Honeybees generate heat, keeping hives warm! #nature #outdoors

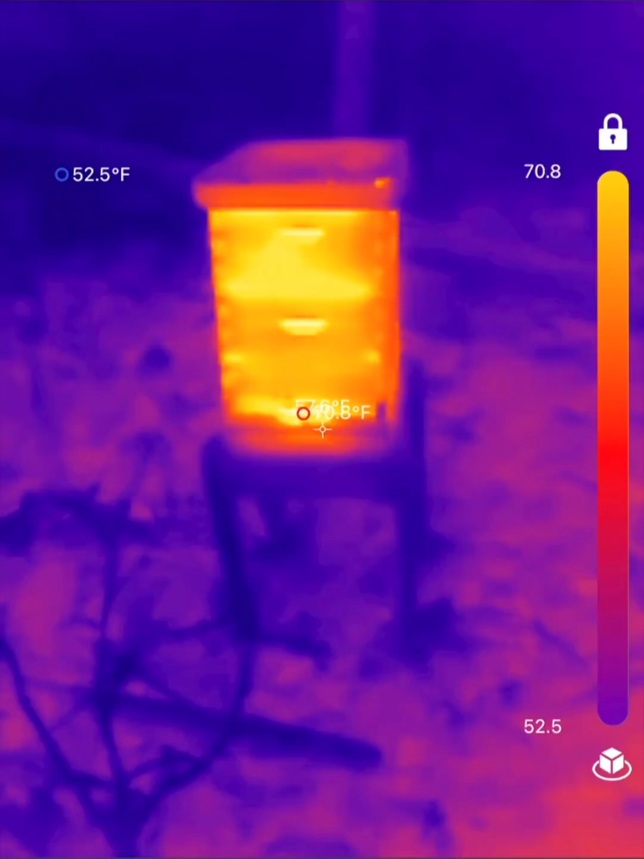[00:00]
So I just picked up the Top Don TC002 thermal camera.
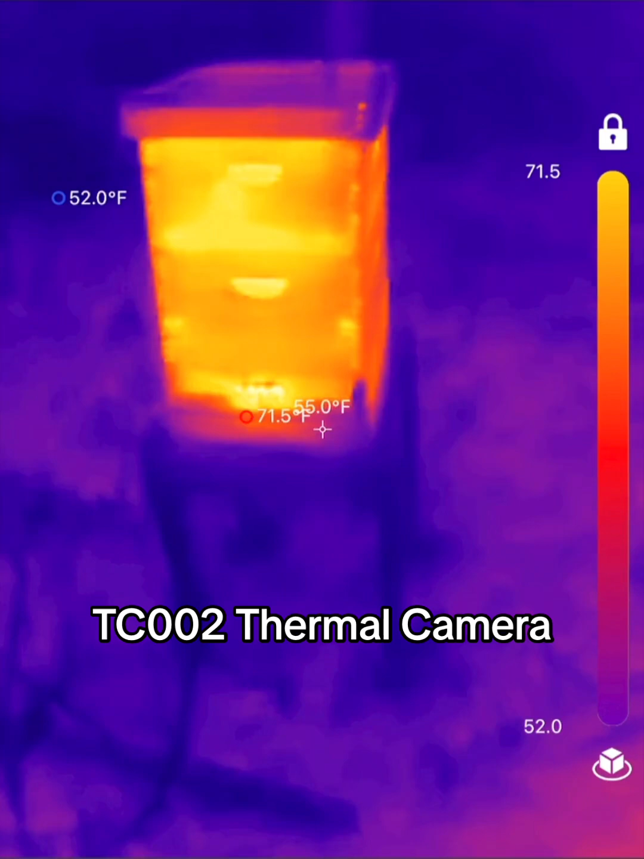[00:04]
On screen: min 52.0°F
It's their TC View model.
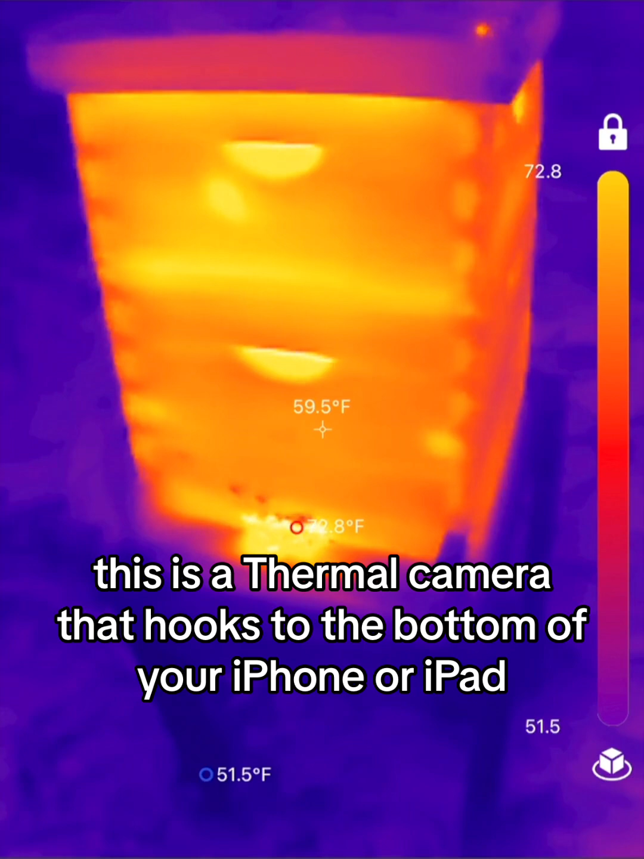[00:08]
This is a thermal camera that hooks to the bottom of your phone or iPad, any iOS device.
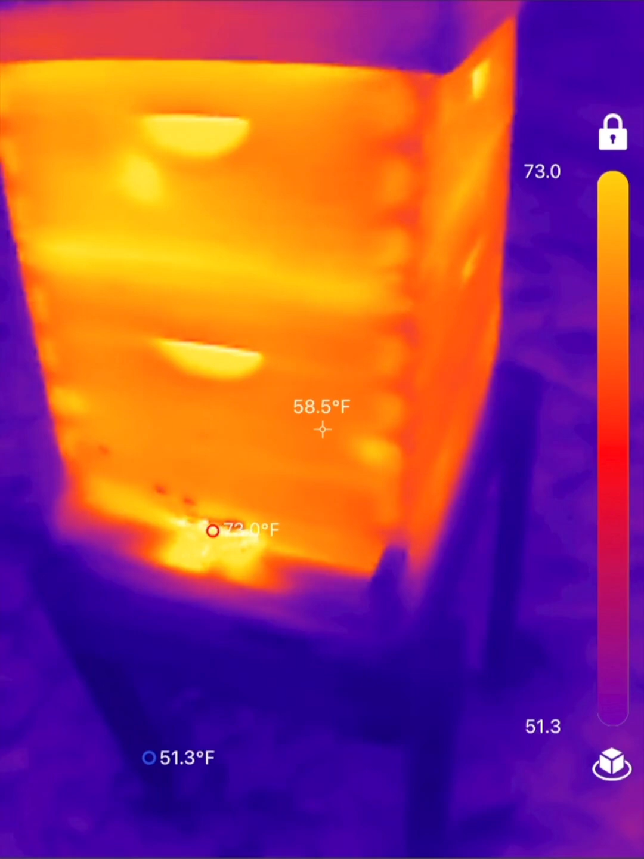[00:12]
On screen: spot 58.5°F
I knew right away that the first thing I wanted to do was go look at my honeybee hives and check it out.
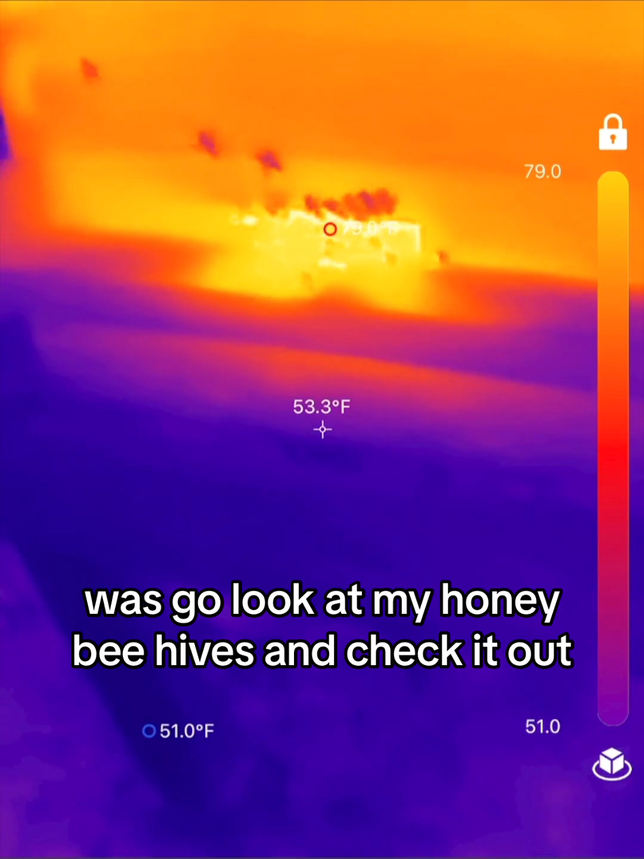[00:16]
Look at the entrance of that honeybee hive there.
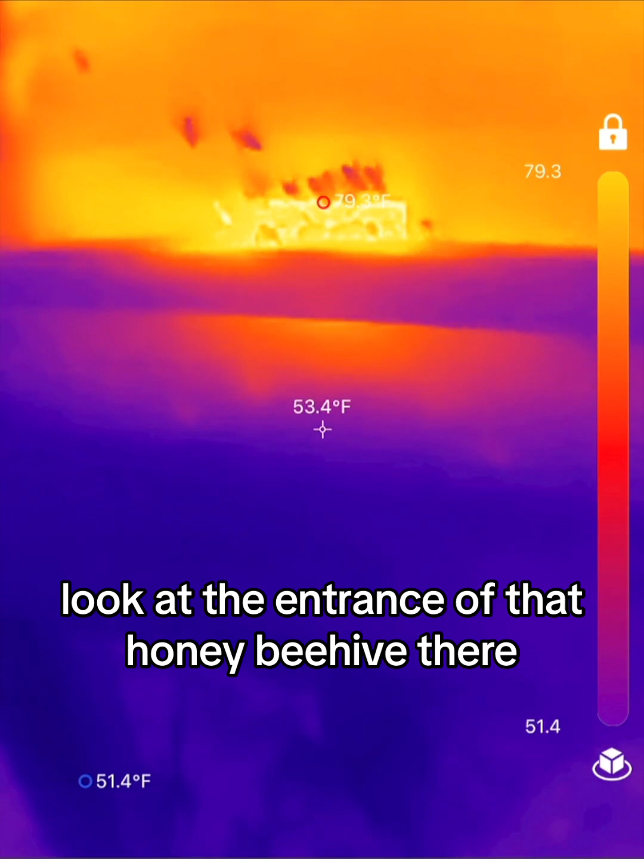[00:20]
You're running at around 80 degrees up in that hive, and outside you're running at about 50 degrees.
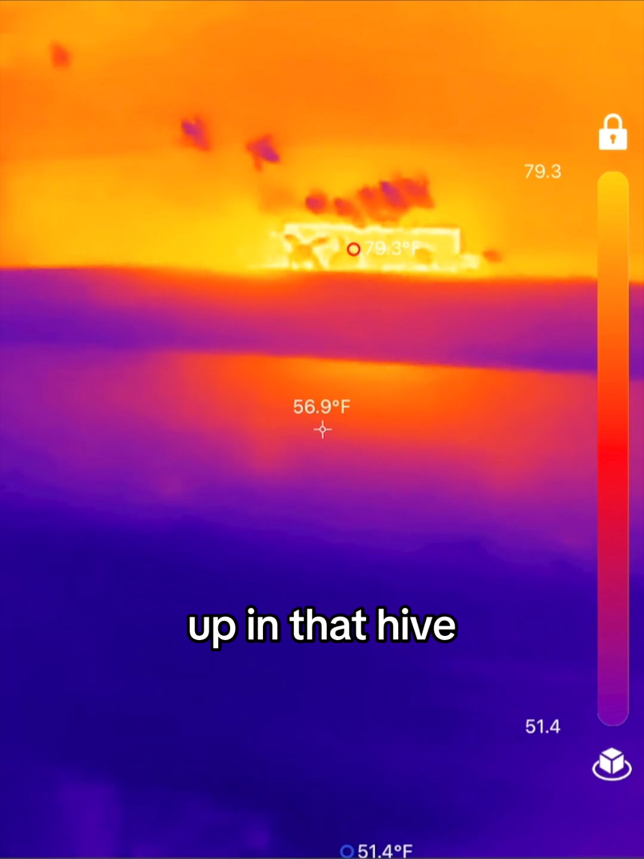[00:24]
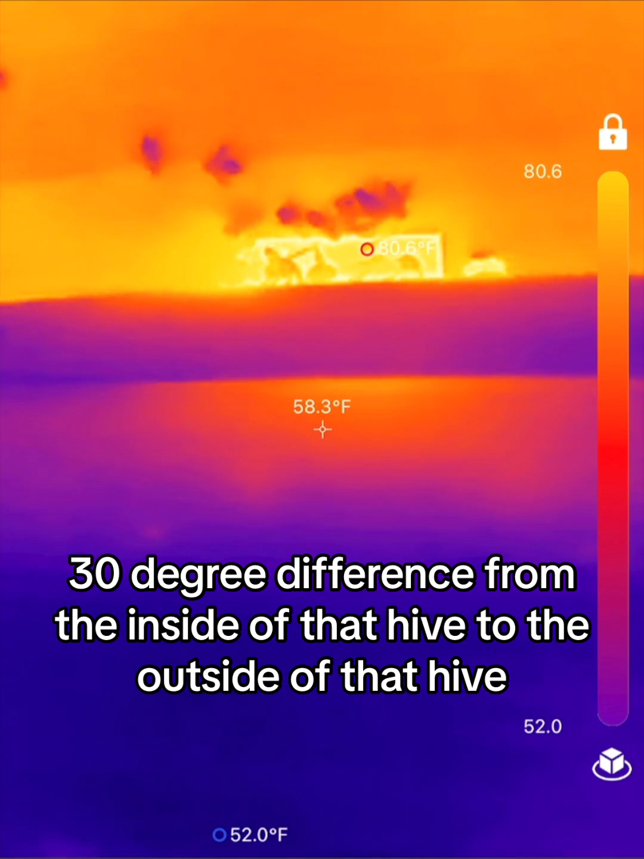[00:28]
So you're talking 30 degree difference from the inside of that hive to the outside of that hive.
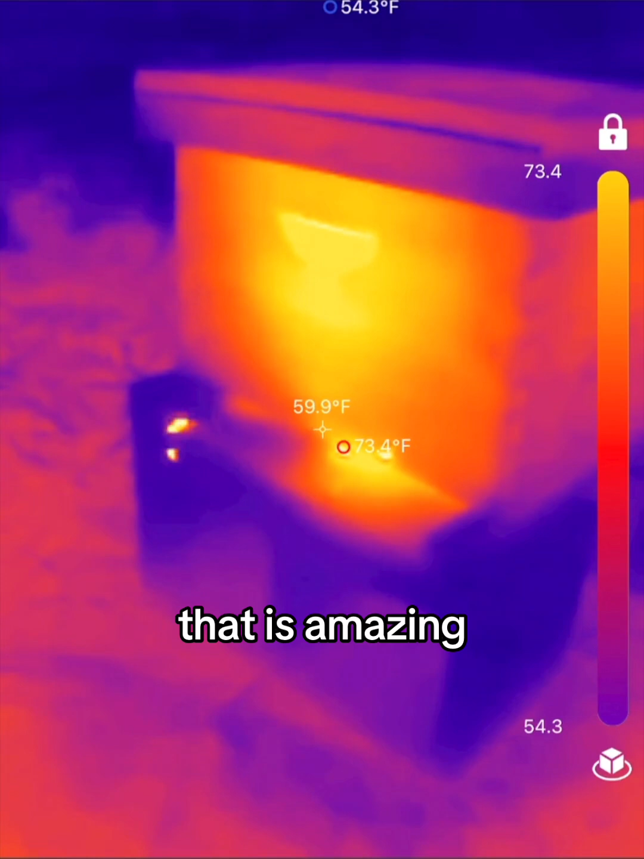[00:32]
On screen: spot 59.9°F
That is amazing. You don't think about insects generating heat, but honeybees certainly do.
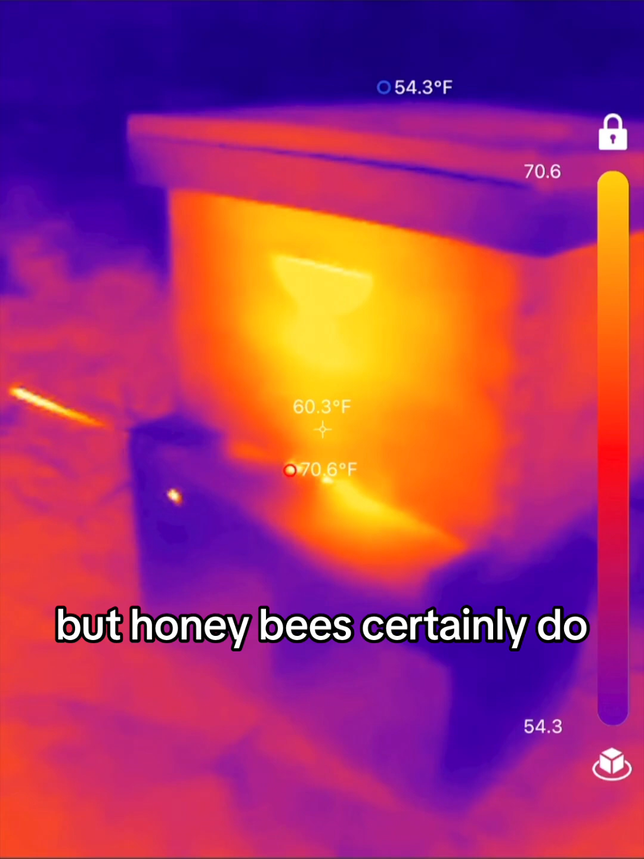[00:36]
On screen: spot 60.3°F, max 70.6°F
You can see these honeybees starting to come and go here,
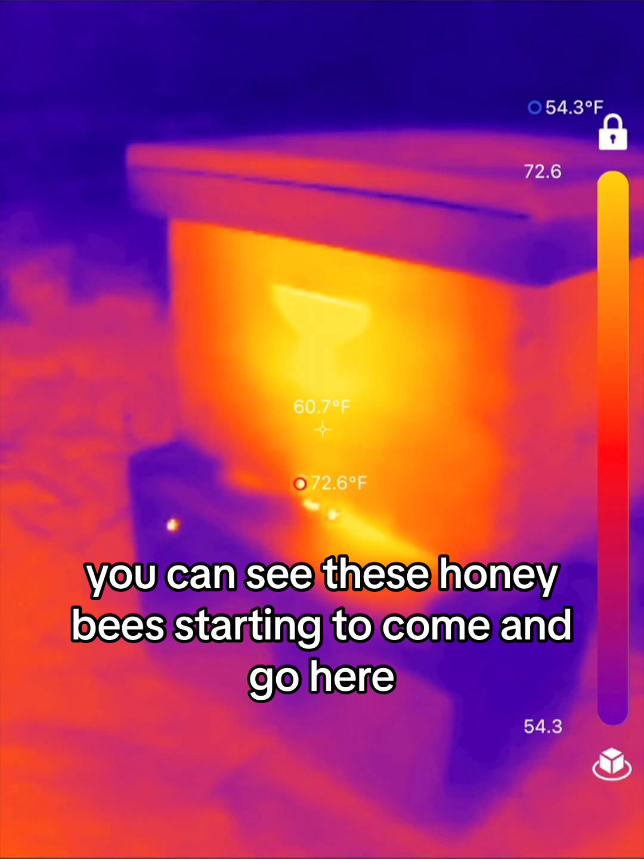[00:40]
On screen: spot 60.7°F, max 72.6°F, min 54.3°F
and look at the body heat on those bees, both coming and going.
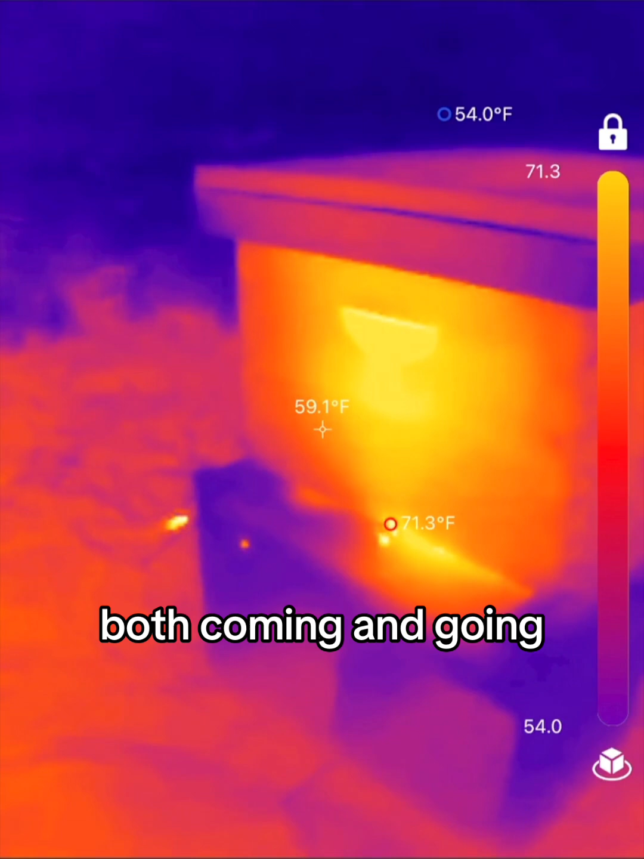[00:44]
On screen: spot 59.1°F, max 71.3°F, min 54.0°F
It's really amazing. This unit shows it fantastic.